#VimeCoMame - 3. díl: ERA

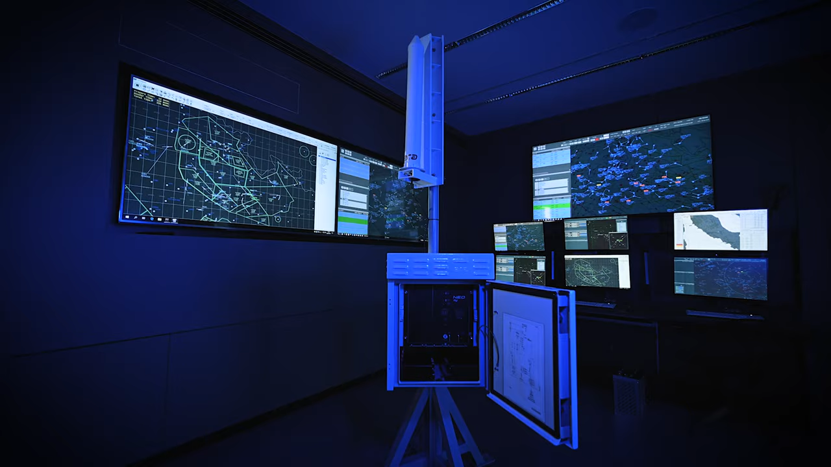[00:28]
Ty z pardubické firmy ERA zabezpečují více jak polovinu z nich.